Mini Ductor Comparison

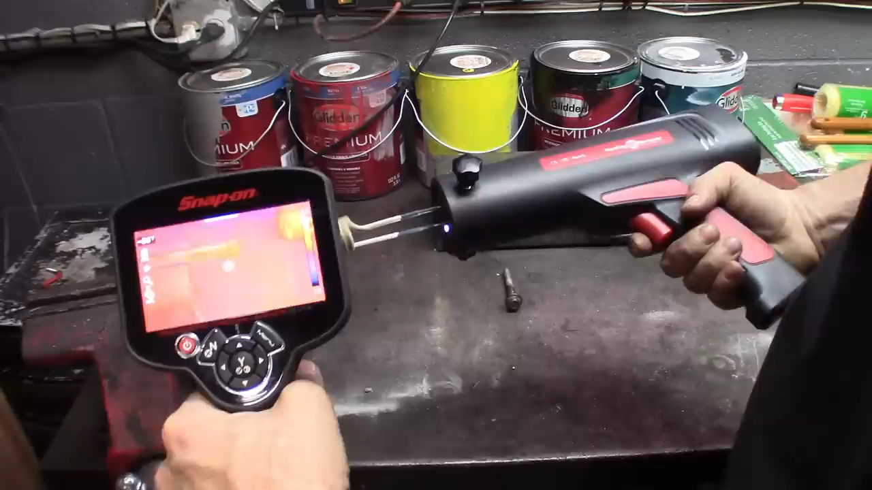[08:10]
And we're going to see how long this thing takes to heat up. We're going to have, you can see pretty much the trace is right on the bolt head. Get it on there. And we're going to pull the trigger. I see it smoking already. You can see it's getting hot on there. Over 200 degrees.
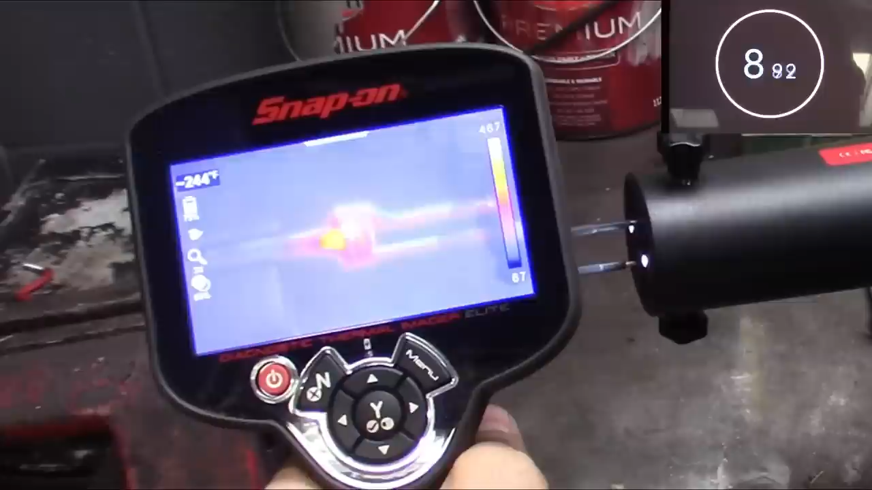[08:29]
About, what, six seconds in at this point. Let's see if we get this thing to like 900 degrees.
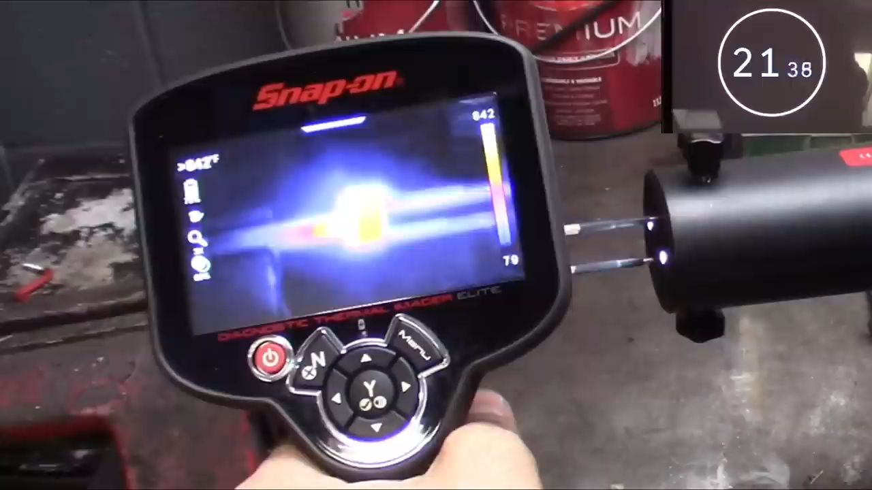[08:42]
There we go, 842. Pretty much topped off the Thermal Imager. This thing's smoking pretty good and it's red hot. That was maybe, what, 15 seconds with this.
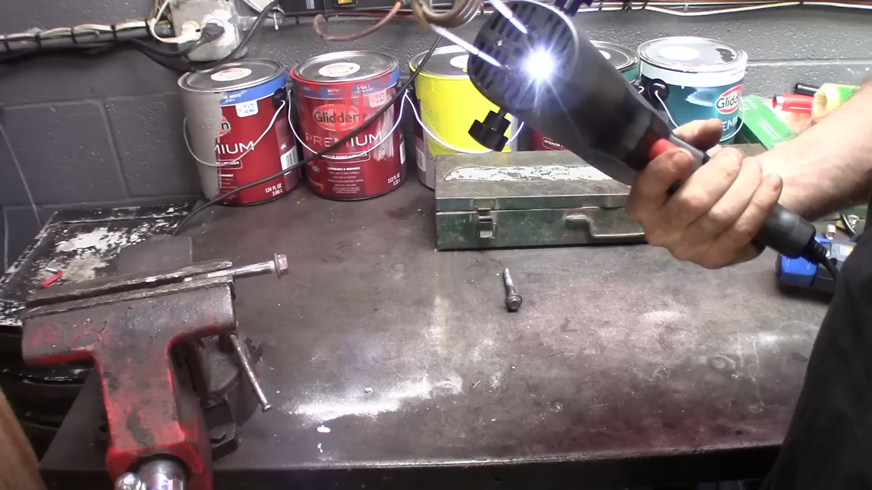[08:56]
Definitely smoked the coil. That was about 15 seconds with it.
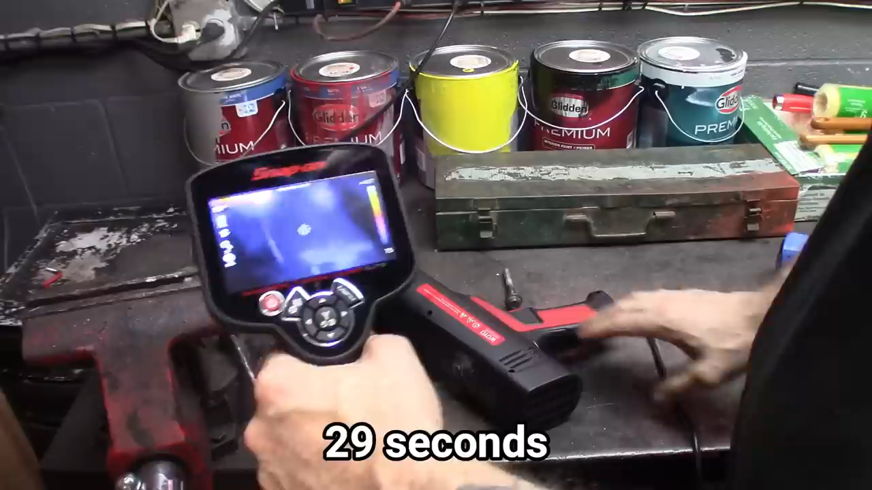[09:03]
And you can see, nice and hot. 842 degrees. Pretty much maxed this thing out. Fahrenheit. So, I'm going to let the coil cool off.
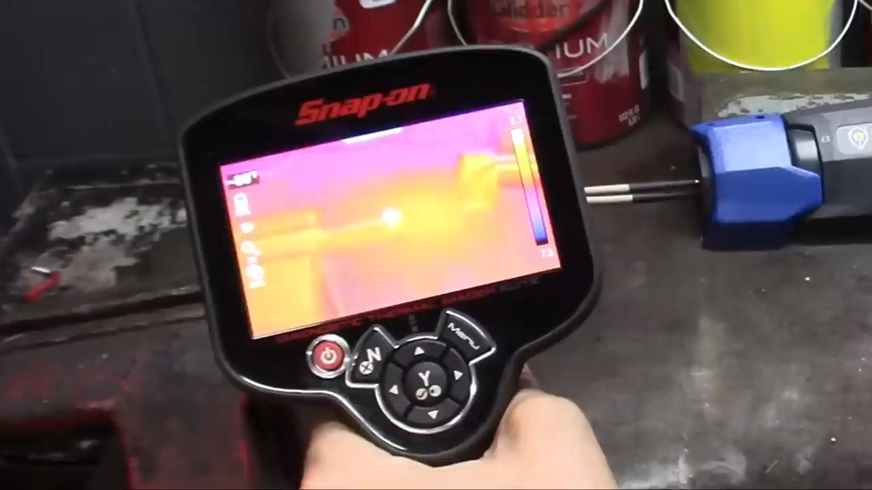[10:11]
We're at about 80 degrees. So, a few degrees more than the last one was. Probably because the vice is still a little warm. Get this one on here. Hope you guys are picking that up. Hit the trigger.
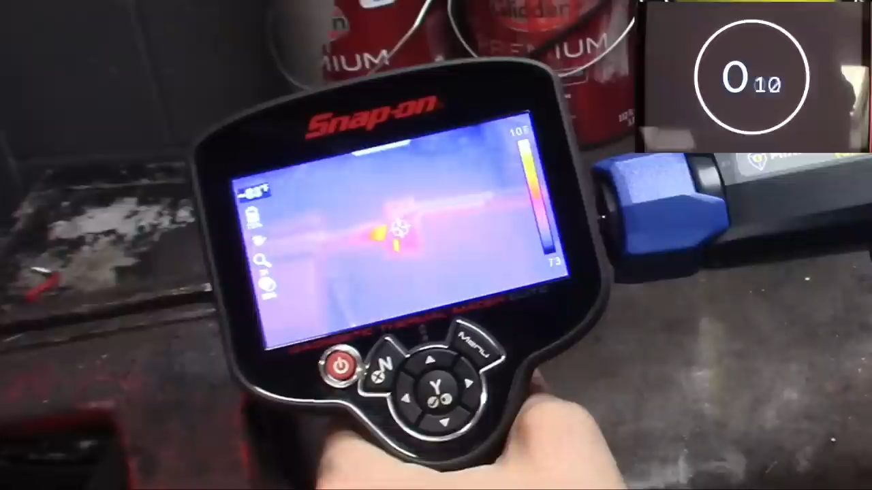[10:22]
And you can instantly see it start to calibrate and change. Temperature is going up. I can see it start to smoke.
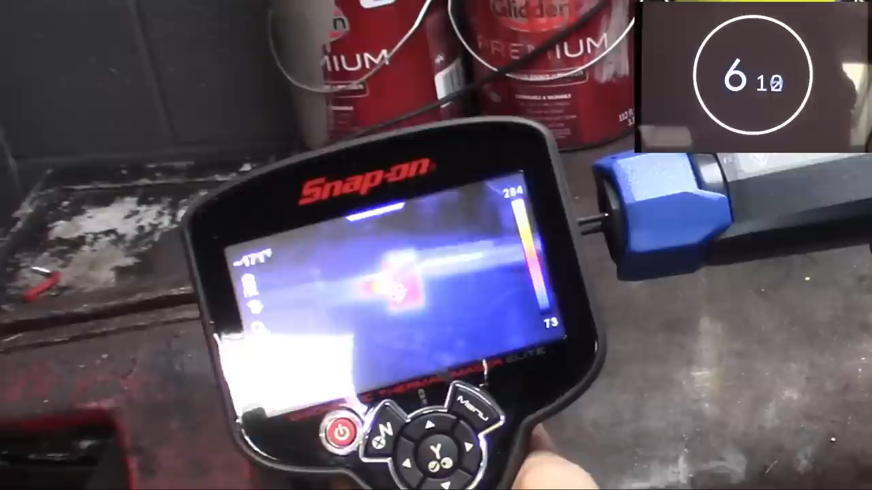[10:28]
200 degrees. 3. Definitely could smell it.
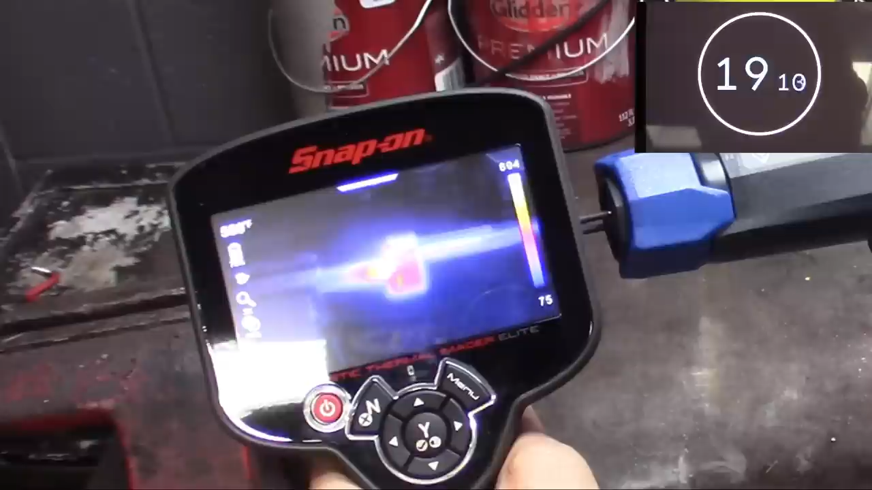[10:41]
5. 6. I think the max on this was 8-something. That's 7. Getting close here.
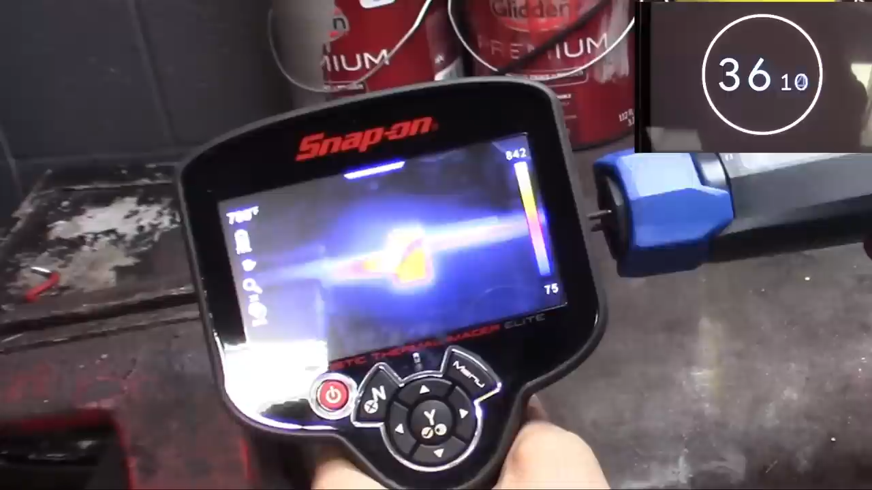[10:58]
Definitely red hot. That's about it. It keeps going back and forth here.
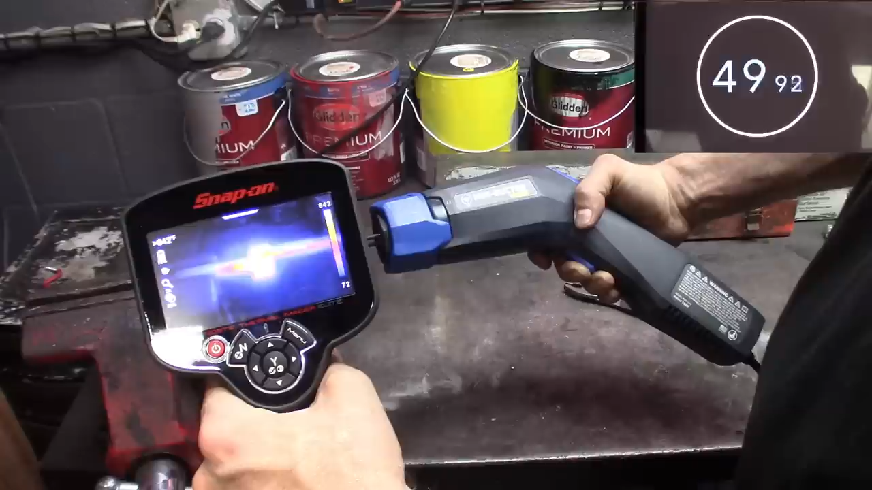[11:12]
There it goes. 842. There we go. All the way maxed out.